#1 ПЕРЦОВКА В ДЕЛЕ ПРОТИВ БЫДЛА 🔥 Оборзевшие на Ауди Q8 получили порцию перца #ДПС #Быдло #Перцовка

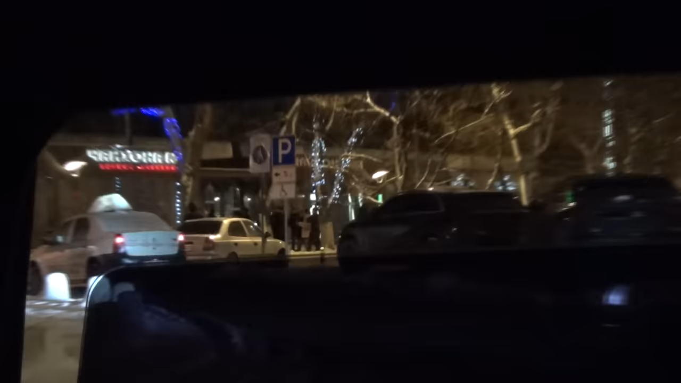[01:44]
Треш, короче, аппетит Не, не, не, с водителями Ауди Все валяются С водителями Ауди
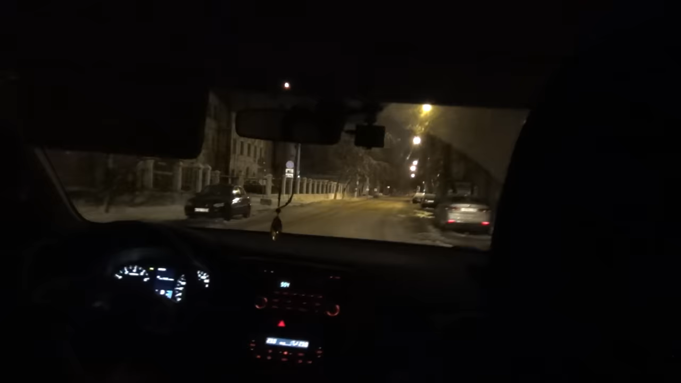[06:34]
Они тронулись Мы сейчас едем вперед Чуть-чуть, потихонечку едем Я понял Мы экипаж потеряли Они повернули направо Я понял Ну, в общем, будем везти их потихоньку Притормози
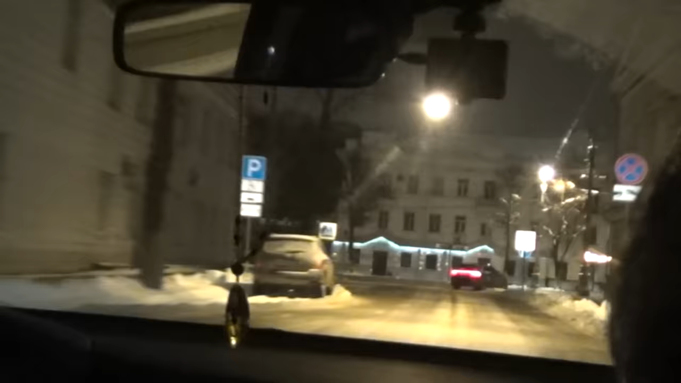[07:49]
Мы сейчас выехали на проспект Революции В сторону пролетки Едем Два автомобиля эти впереди нас Без номеров Audi Q8
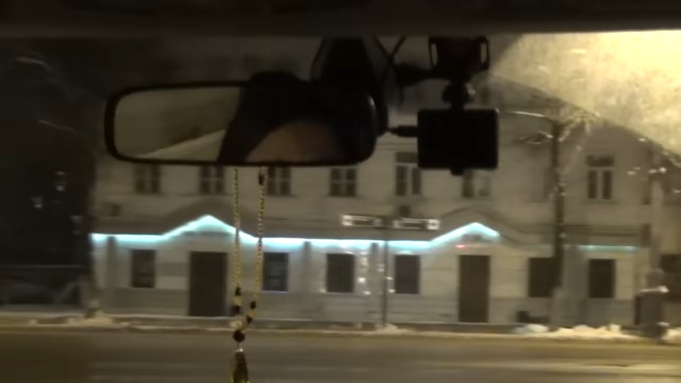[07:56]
Внимание, экипаж Два автомобиля Audi Q8 Часаны и выехали
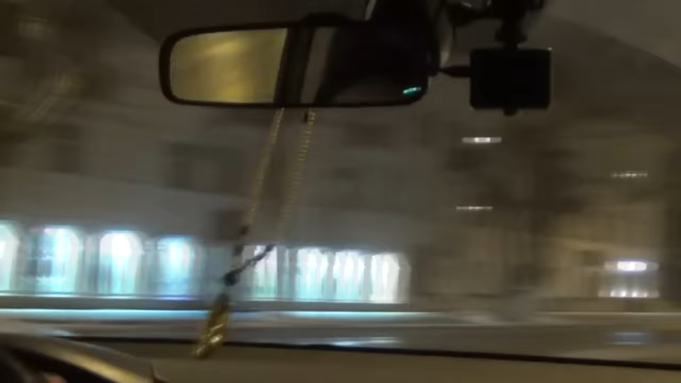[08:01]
Они уже едут по проспекту Революции Уже едут в сторону пролетки Пролетает возле перволюции
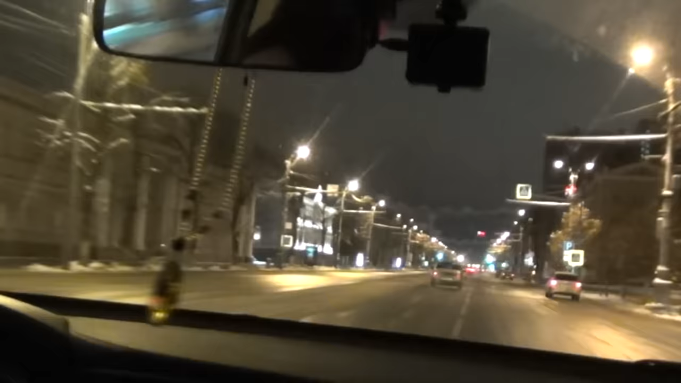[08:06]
Пролетает возлеitti Революции Они поворачивают, разворачиваются во противоположную сторону,
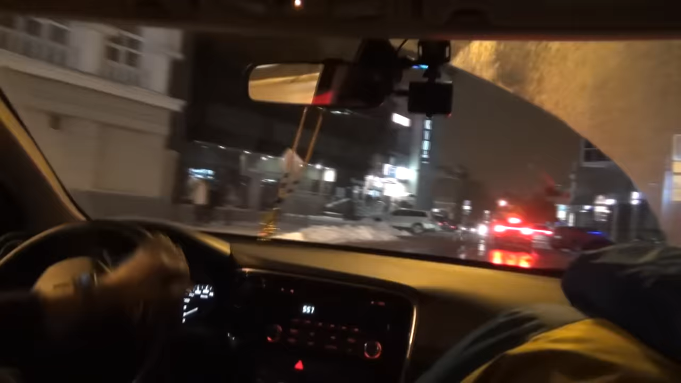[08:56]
И ты паркуйся справа.
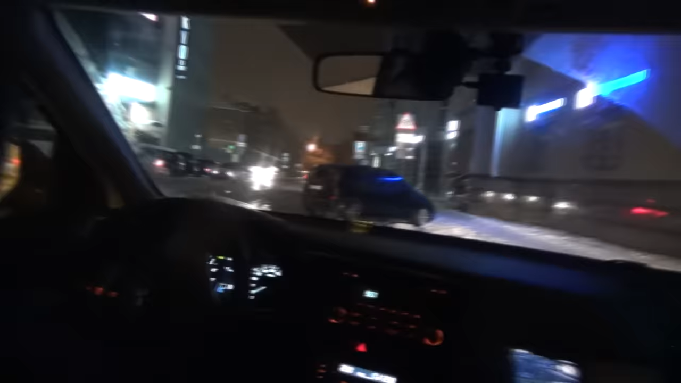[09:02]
Нет, нет, нет, они остановились. Они на нас просто срисовали, сейчас дальше поедут. Что они там, Танюш? Они разворачиваются. Они сейчас будут разворачиваться. Ну, кольт-рухе подъедь, и там данный автомобиль. Они выходят.
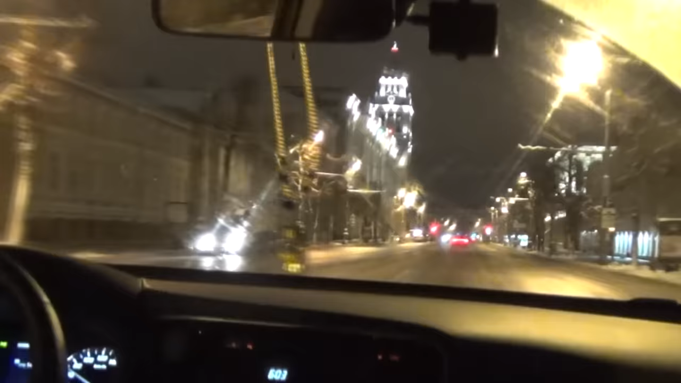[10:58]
Мы сейчас к ЕУЖД подъезжаем. Она тронулась. У ЕУЖД уже на светофоре. Сейчас, скорее всего, будем направо уходить. Сейчас посмотрим на мост на Чернавский. Он уходит. Нет, прямо. На мост, направо, на Манежную поехал. На Манежную. Принято, принято. Ага, все, отлично.
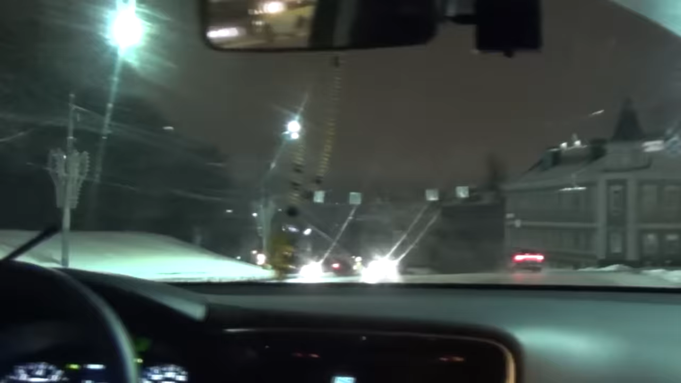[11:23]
Вы там далеко? Мы сразу поворачиваем. Давай же. На Манежную. Тише, тише, потихоньку.
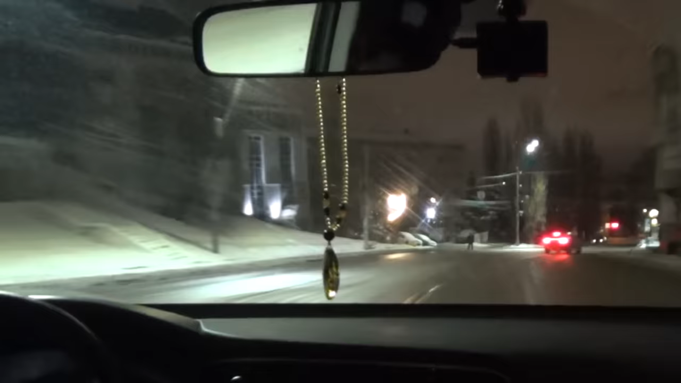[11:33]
Нет, что-то я не вижу экипажа. А экипаж сзади, нет? Поворачивай, налево. Поворачивай, налево. Поворачивай, налево. 4, 6, 8, налево. Поворачивай. Остановили. Давай, давай, давай. Ну, все. Все, хорошо, хорошо. Хорошо. Отлично, отлично.